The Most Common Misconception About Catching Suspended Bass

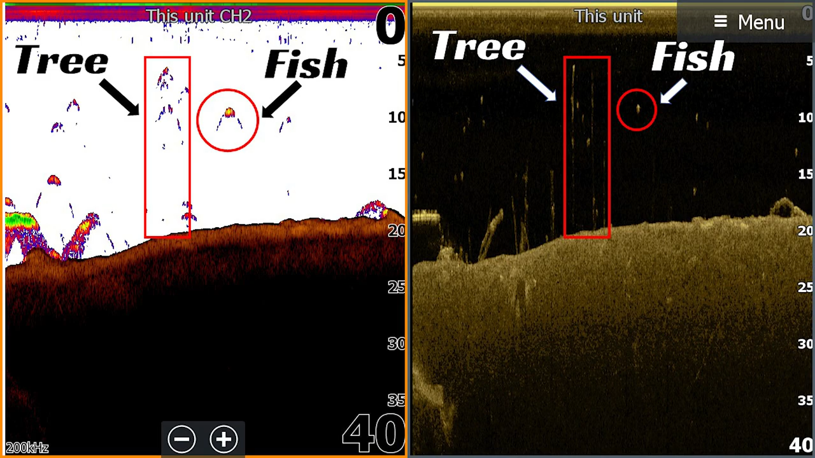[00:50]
If you take a look at some of these images, you'll see that some of the trees have no life around them.
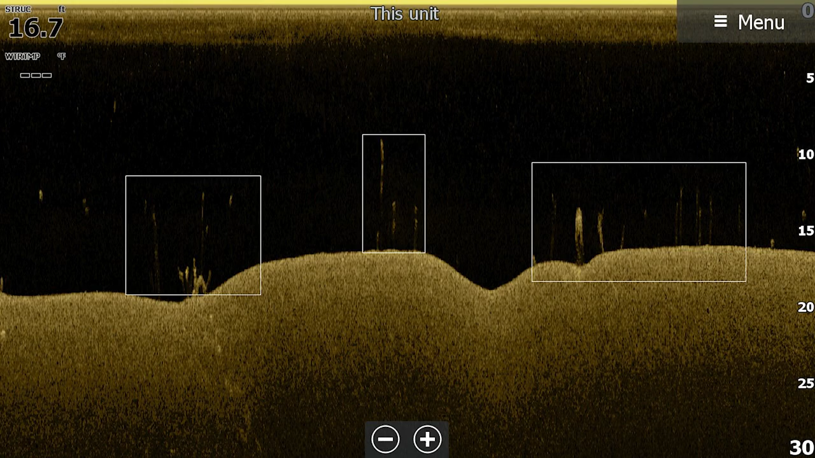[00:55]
On screen: depth 16.7 ft
It's just the tree, no bait fish, no fish. However, in this one, maybe 100 yard section,
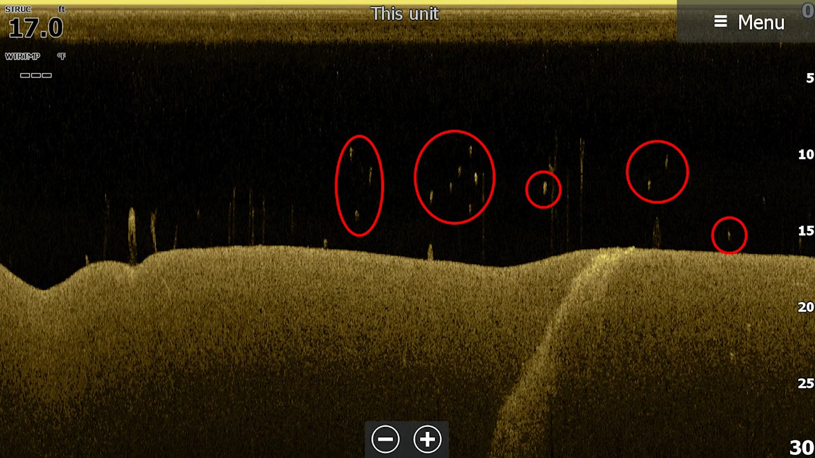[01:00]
maybe 50 yard section, there was a lot of fish and a lot of bait. Specifically, there was about a 20 yard patch of trees that had the most activity around them.
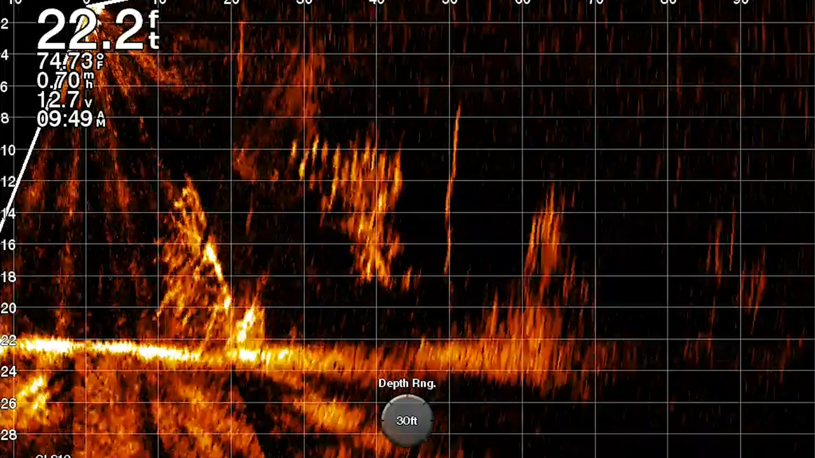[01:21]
On screen: depth 22.2 ft, water 74.73°F, speed 0.70 mph
It didn't seem to really get those fish excited, though they would follow the bait a little bit then lose interest.
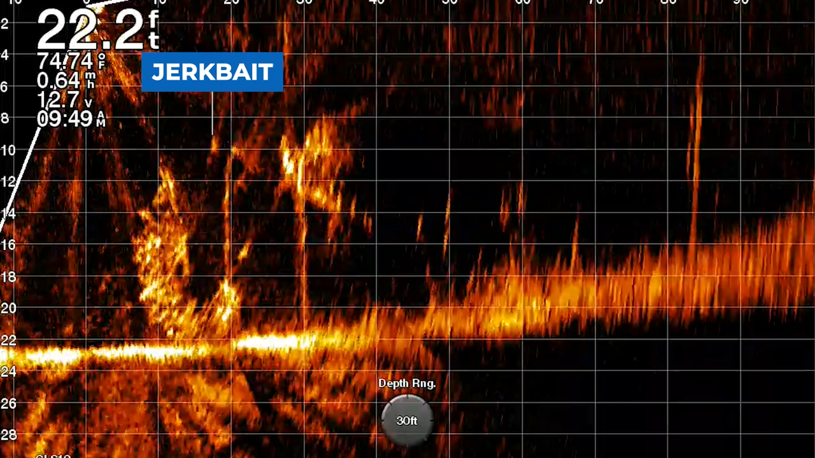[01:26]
On screen: depth 22.2 ft
You can actually see that on the live scope here pretty clearly. I then tried to throw a finesse swim bait and a drop shot around those trees, but didn't get any of the fish to commit.
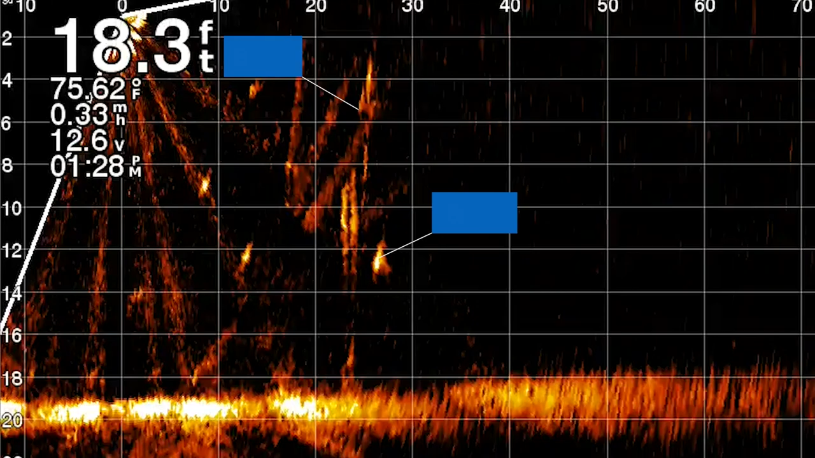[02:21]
On screen: depth 18.3 ft, water 75.62°F
I pitched it out to one of these trees and what I noticed immediately is that a fish started following this bait all the way down to the bottom. It wouldn't pick up the bait as it was falling, but for whatever reason it went all the way down to the bottom, and you can see that here on LiveScope, and then as that bait was dead sticked on the bottom, it ate it. Set the hook and I caught that fish. I thought that was kind of weird, so I went to the next tree, saw a fish on the LiveScope, pitched that little Neko rig next to the tree, and the exact same thing happened.